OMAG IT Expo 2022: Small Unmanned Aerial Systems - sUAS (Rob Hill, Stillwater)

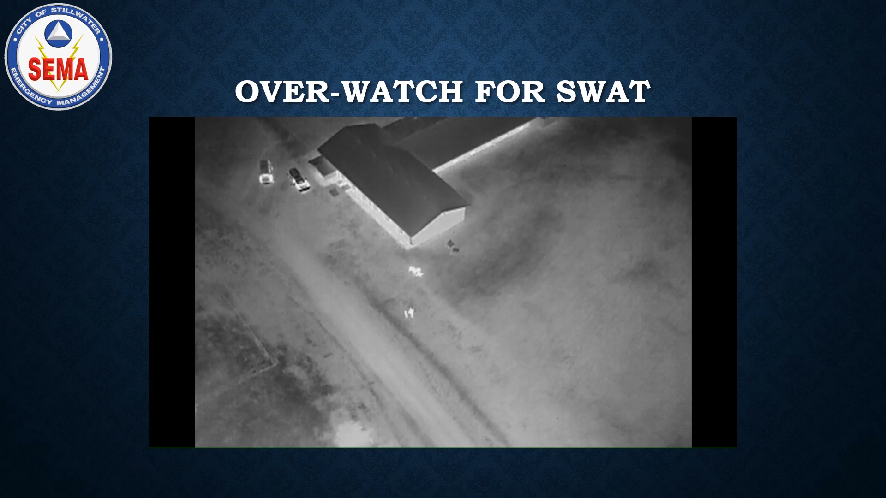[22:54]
building right here and they subsequently arrest him take him into custody with no incident what's funny is we're about 250 feet it is extremely cold so you can see their footprints on the ground it's that cold but you can actually see him throw the hatchet because he was planning on killing his friend that he had contacted to come pick him up because it was his only witness this is in cushing oklahoma what you're looking at is this is a suspect house this is our mrap